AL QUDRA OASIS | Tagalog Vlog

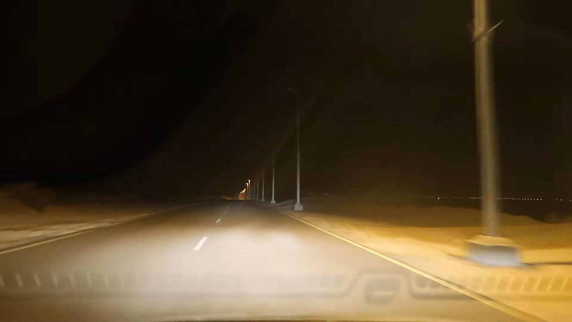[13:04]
Oh, dilim mo. Ayan, konti-konti lang yung may ilaw. Halos kami lang dumadaan. Wala rin kasalubong.